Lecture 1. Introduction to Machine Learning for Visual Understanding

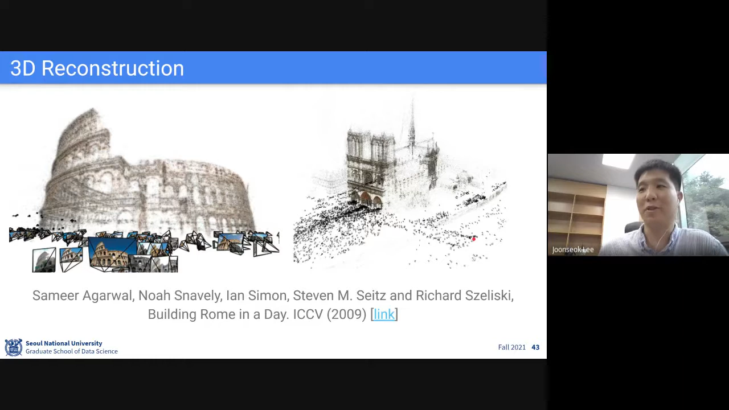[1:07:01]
So I really like this title, Building Rome in a Day. They collected all the data and built this point clouds in 3D. And this is really cool because we didn't have any deep learning stuff at that time. So far, I just showed computer vision works before the deep learning era.